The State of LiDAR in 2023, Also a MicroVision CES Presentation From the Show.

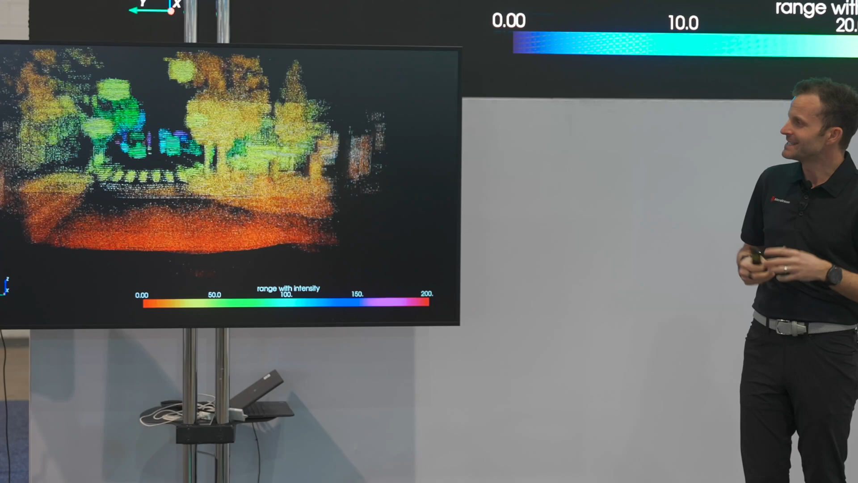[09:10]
The density and resolution of our point cloud, it truly is second to none. We have object level perception. So that means that we're able to detect and track objects.